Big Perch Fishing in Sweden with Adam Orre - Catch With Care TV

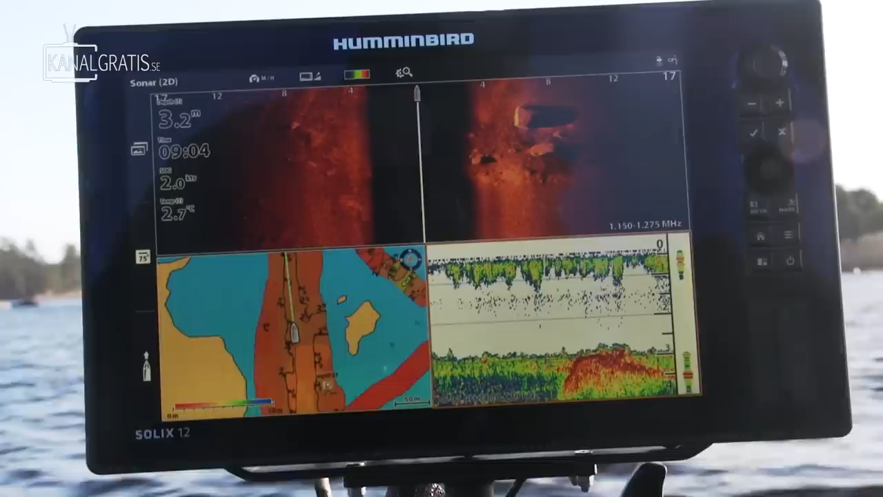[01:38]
On screen: depth 3.2 m, water 2.7°C
We're going to use Hummingbird Solix with the Mega Imaging and Outer Shark Live to log our way through a
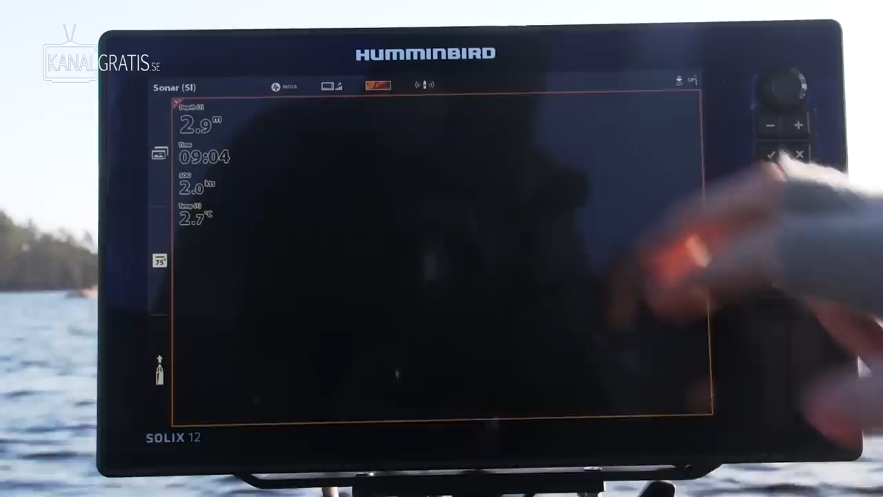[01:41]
On screen: depth 2.9 m, water 2.7°C, speed 2.0 kn
big bay and find the big schools of perch. I've done some pre-work here, getting the settings right.
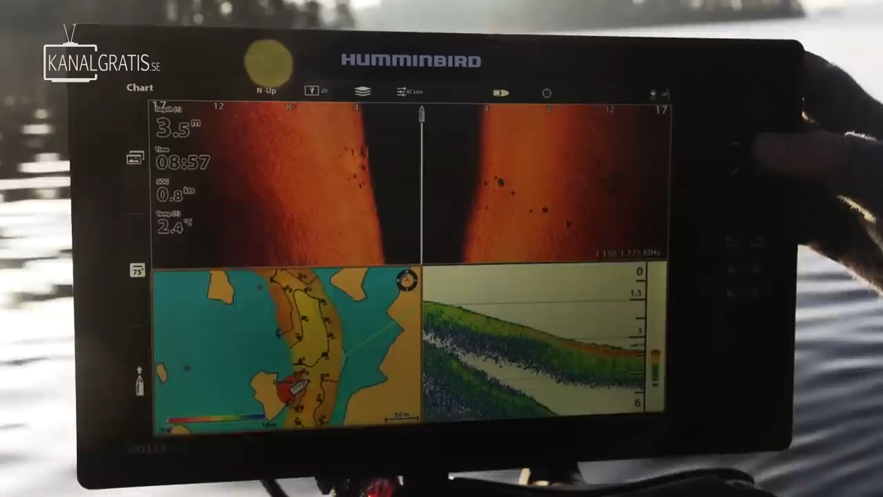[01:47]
On screen: depth 3.5 m, water 2.4°C
We have the Mega Imaging, it's ready to go.
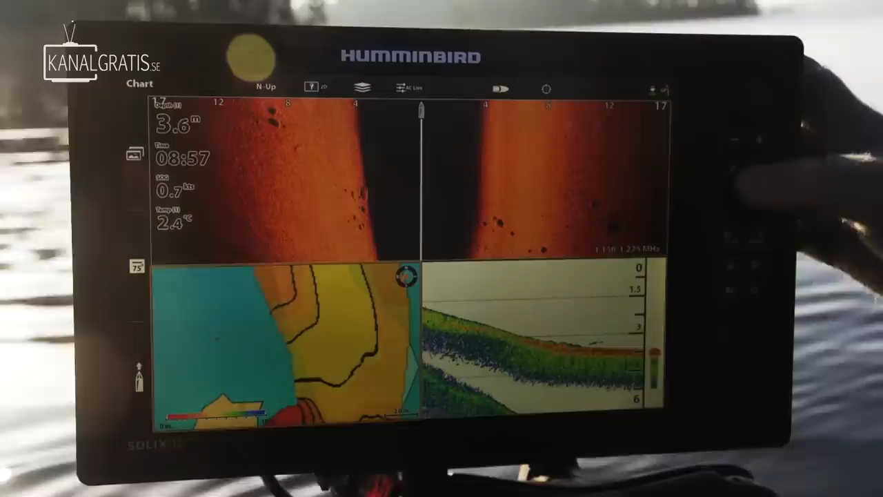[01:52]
On screen: depth 3.6 m, water 2.4°C
We have the Artish Out Live and we have a serial line card in there so we can map and map in all eternity. It's going to be fun. So, let's get to it.
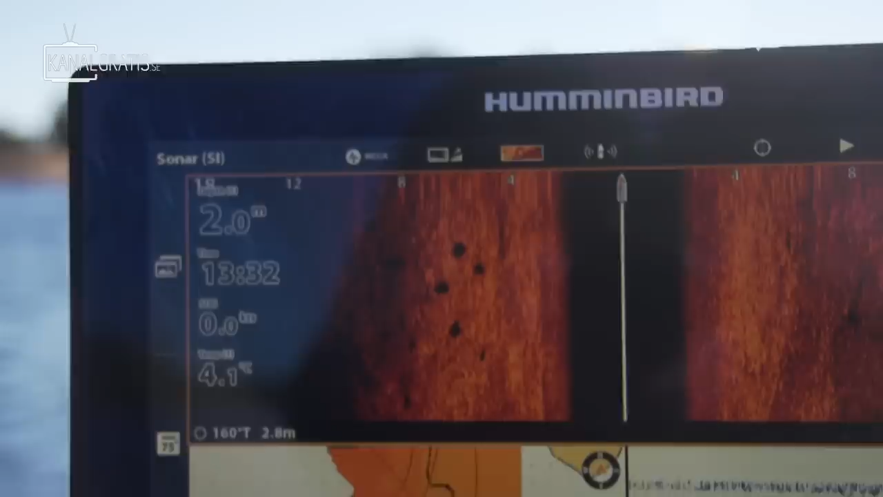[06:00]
I'm on the edge. On my left, there's about three meters of depth. Three meters, a slow current, a lot of fish going in and out.
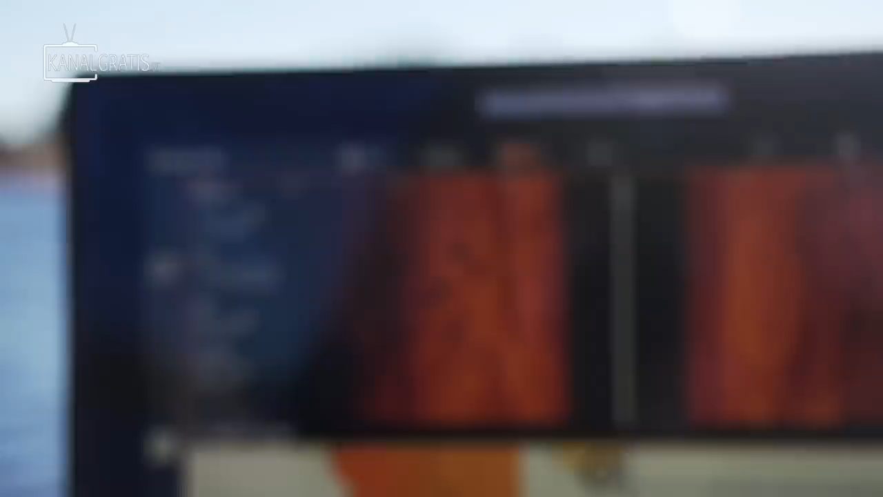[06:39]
I see five fish on the side imaging on my left.